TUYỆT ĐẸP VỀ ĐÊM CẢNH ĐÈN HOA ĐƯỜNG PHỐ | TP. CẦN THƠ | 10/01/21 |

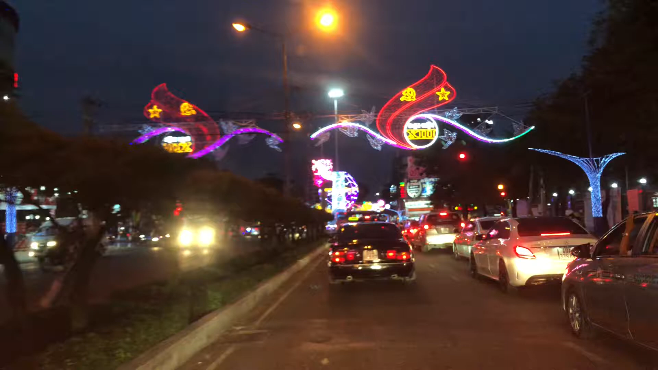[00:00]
quay mốt đăng. Thành phố Cần Thơ đẹp quá. Đèn. À. Mới đèn sáng là những cái chương trình đẹp. Đèn lên. Wow. Đẹp quá. Ở đây phải 10 phút. Sáng quá ha. À, còn khoảng 15 phút nữa tới điểm diễn, tới trên chỗ sân. Wow, quá hấp dẫn.
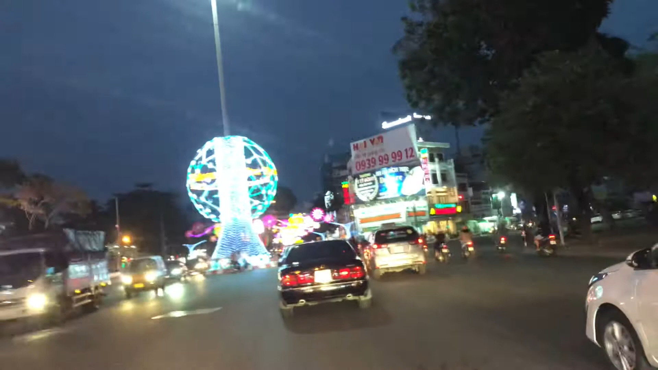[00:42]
Wow. Chưa thấy ảnh ngồi chưa? Wow, đẹp quá nào. Em kia đẹp lên sao đấy? Hả? Sao đấy? Wow. Đâu, trời ơi. Cảnh quá đẹp. Ở đây luôn hả?
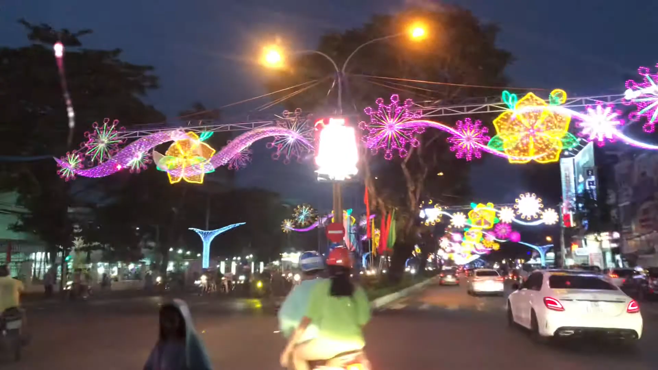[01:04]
Ủa sao nó vừa không đi sao quay? Trời ơi. Cảnh thành phố Cần Thơ về đêm quá tuyệt vời ha. Đúng rồi, về đêm. Bến Ninh Kiều giờ đẹp nữa. Hát xong ra bến Ninh Kiều đi ha.
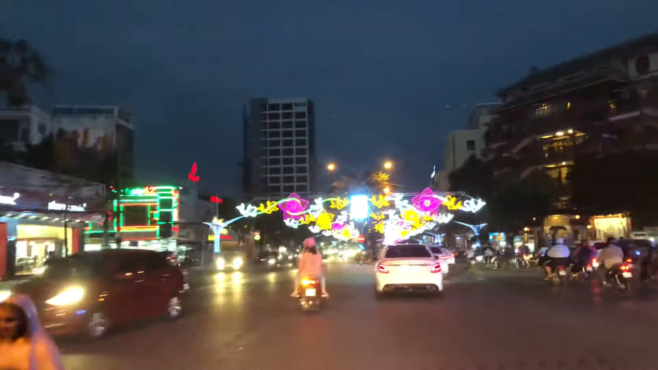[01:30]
Bến Ninh Kiều trăng. Ngắm cảnh. Trời ơi. Lung linh, lung linh. Lung linh ánh đèn luôn. Không cần... còn gì bằng. Một thành phố mộng mơ. Vì nó nói Cần Thơ đi dễ khó về. Để sao nữa. Đi đến muốn đó ở lòng không muốn về.
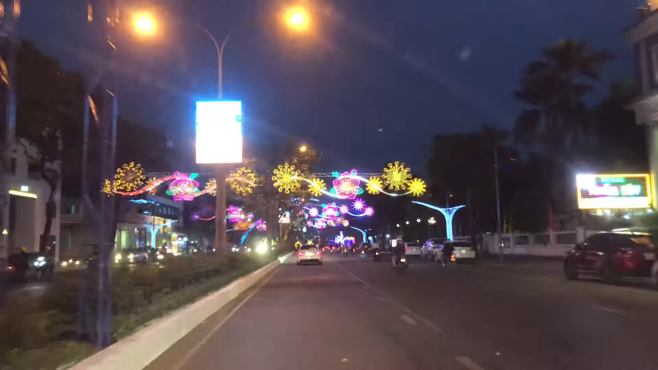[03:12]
Wow, cái cổng đẹp trời ơi. Lung linh, lung linh.
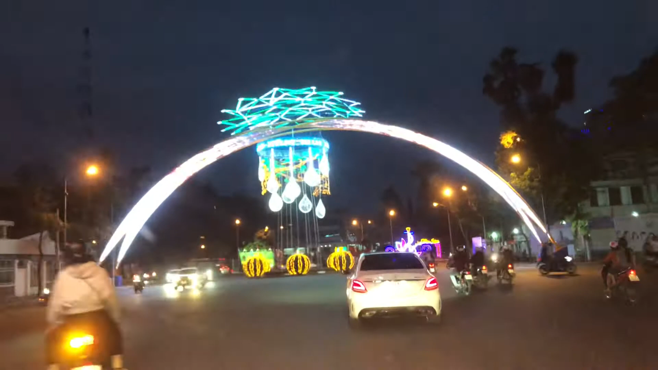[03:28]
Lung linh luôn. Nó làm như nước chảy vậy. Lung linh, lung linh.
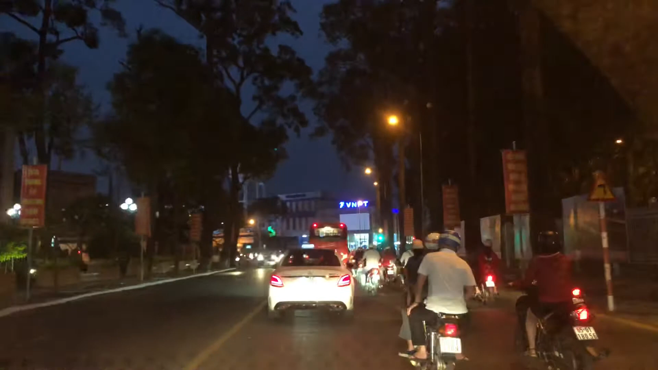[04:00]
Sau bến Ninh Kiều đây. Đoạn đường này cây cối rất là nhiều. Câu bến Thủy Một đi đường này luôn đúng không? Đi đường này.